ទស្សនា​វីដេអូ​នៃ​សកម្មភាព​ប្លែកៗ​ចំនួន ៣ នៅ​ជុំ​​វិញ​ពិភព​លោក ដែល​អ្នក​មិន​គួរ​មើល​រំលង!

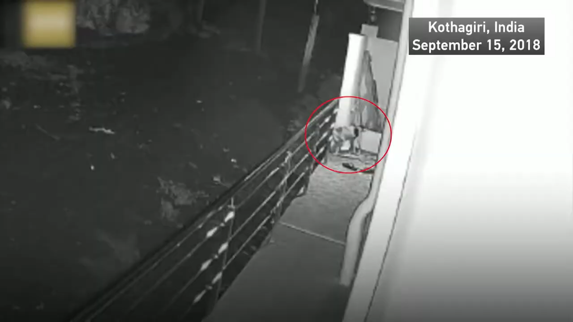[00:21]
េះគឺជាពេលមួយដ៏ព្រឺព្រួចខណៈដែលមានសត្វខ្លារខិនមួយក្បាលបានចូលទៅដល់ក្នុងផ្ទះអ្នកស្រុកដើម្បីចាប់សត្វឆ្កែធ្វើជាអាហារ
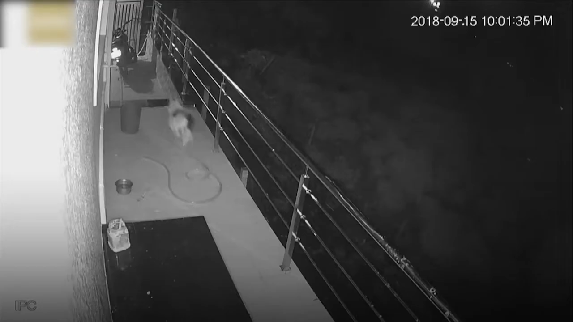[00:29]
ឆ្កែបានរត់គេចប៉ុន្តែខ្លារខិននៅត
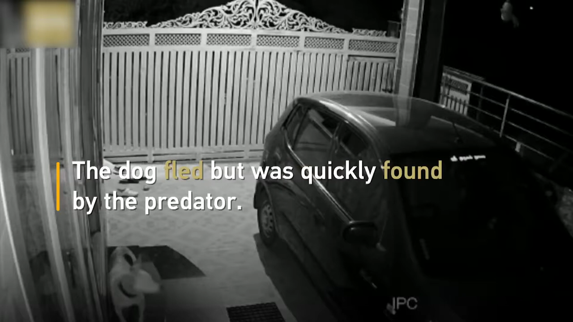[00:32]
ែមានភាពឆ្លៀវវៃរកឃើញសត្វព្រៃដែលជាចំណីរបស់ខ្លួនបានយ៉ាងឆាប់រហ័សនិងល
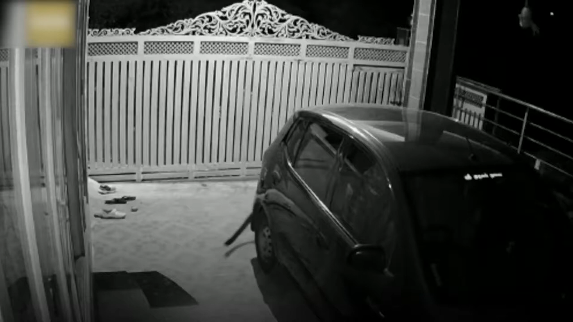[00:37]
ួចដើរចេញពីផ្ទះដោយស្ងប់ស្ងាត់រួមទាំងពំចំណីនៅក្នុងមាត់របស់វាទៅជាមួយហេតុ
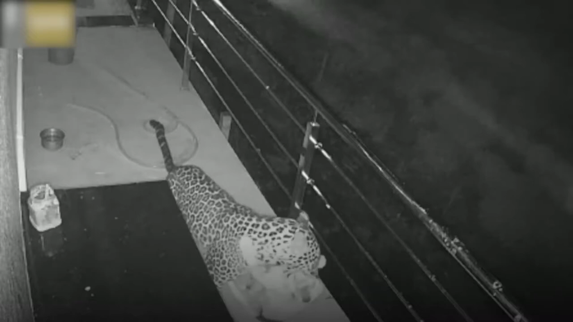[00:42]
ការដ៏គួរឲ្យចាប់អារម្មណ៍មួយនេះបានកើតឡើងនៅខតាជីរីនៅតាមីលណាដូប្រទេសឥណ្ឌាកាលពីពេលថ្មីៗនេះប្រជាពលរដ្ឋនៅទីប្រជុំជននេះបានត្អូញត្អែរថាខ្លាដំបងនិងជ្រូកព្រៃ
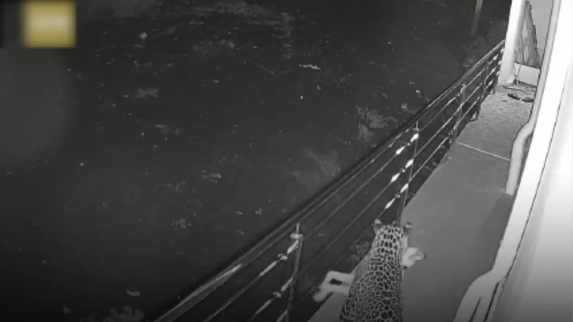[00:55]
ដែលរស់នៅក្នុងព្រៃក្បែរនោះបានដើរចូលទៅក្នុងផ្ទះរបស់
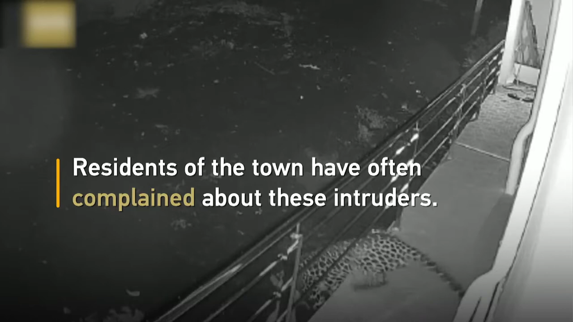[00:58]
ពួកគេដើម្បីស្វែងរកអាហារប្រិយមិត្តទូទាំងស្នេហ៍ជនជាទីមេត្រីបងវាយមកចាប់អារម្មណ៍ទស្សនា